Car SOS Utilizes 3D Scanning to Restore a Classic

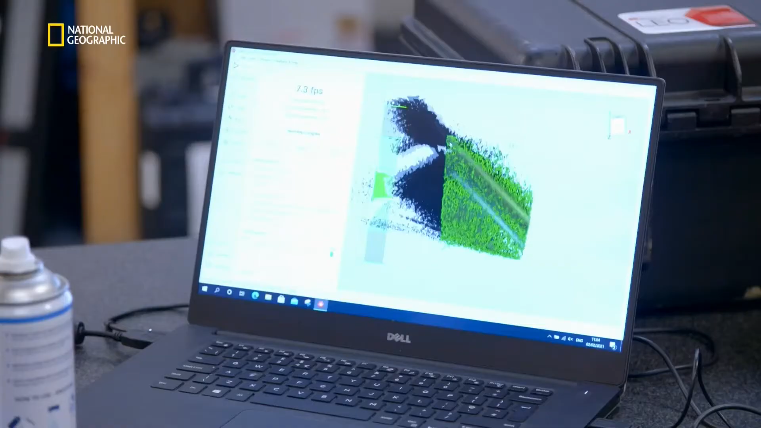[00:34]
The data's not as good as I'd like it to be, though. What do you mean? Why not? Well, it's a bit grainy. It'd be better if I just...